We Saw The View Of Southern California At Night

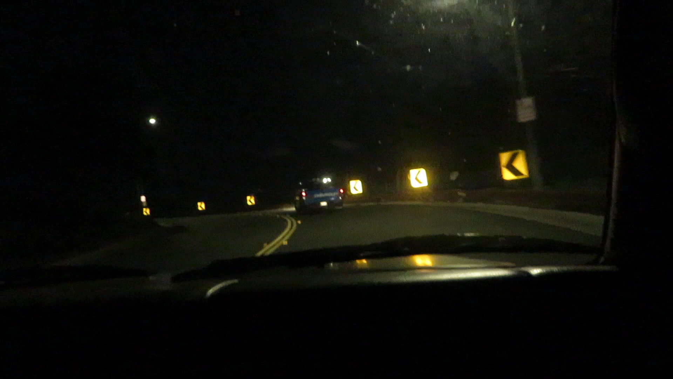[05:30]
Why I smell, oh, it's this truck. This truck. Oh, wow. Whoa, dude.